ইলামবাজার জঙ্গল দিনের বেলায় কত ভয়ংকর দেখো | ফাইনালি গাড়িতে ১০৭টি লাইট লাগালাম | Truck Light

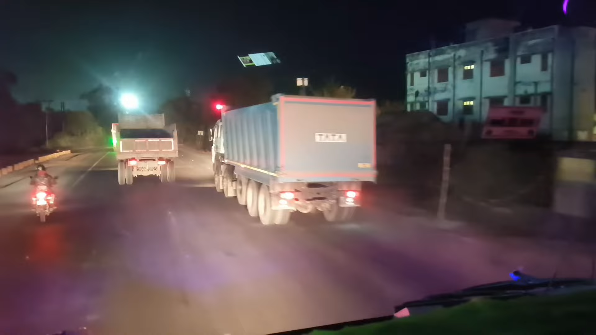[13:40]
দেখতে পাচ্ছ বন্ধুরা, কিরম দেখছে ও রকেট, এত রকেট যাওয়া দরকার নাই, বাড়ি যাবো আস্তে আস্তে যাবো গা।